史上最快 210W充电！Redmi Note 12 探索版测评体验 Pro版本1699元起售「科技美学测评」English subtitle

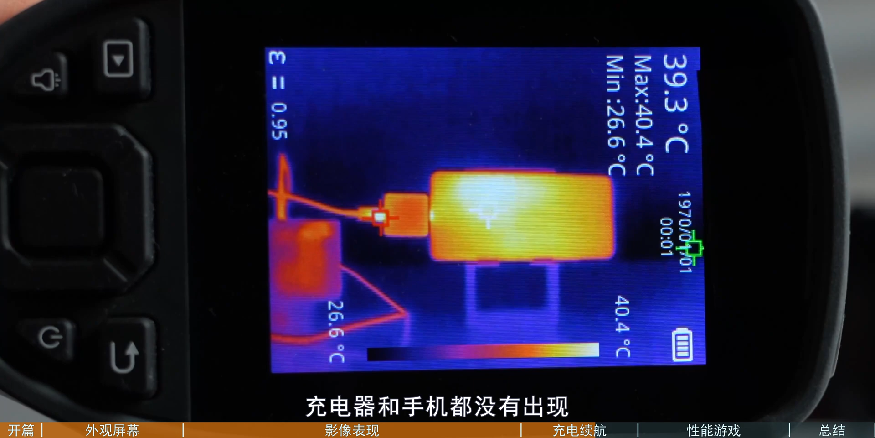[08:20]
On screen: spot 39.3°C, max 40.4°C, min 26.6°C, scale top 40.4°C, scale bottom 26.6°C
出现明显的发烫的情况这才是一个让人比较安心同时又有惊喜
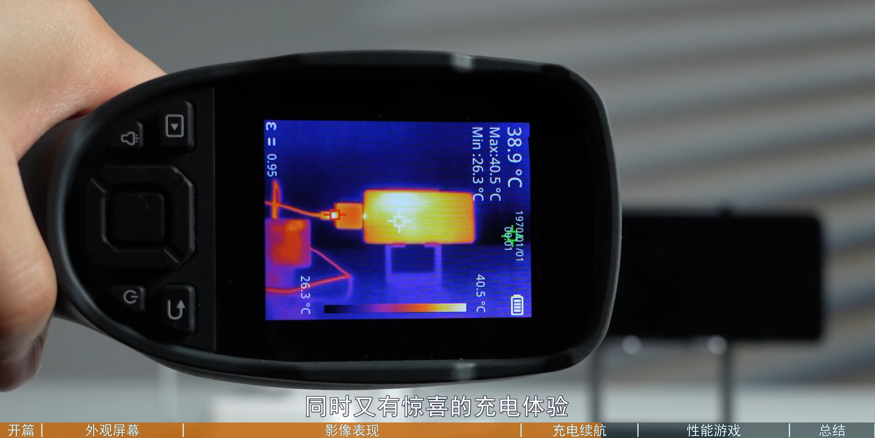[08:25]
On screen: spot 38.9°C, max 40.5°C, min 26.3°C, scale top 40.5°C, scale bottom 26.3°C
的充电体验当然在续航方面Note12探索板是4300mAh对比另外两款Pro机型的5000mAh的电池
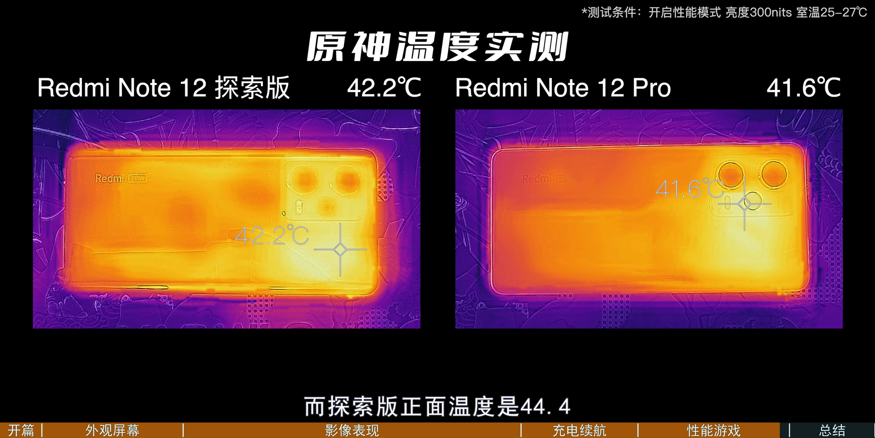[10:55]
6而探索版的正面温度是44.4背面温度是42.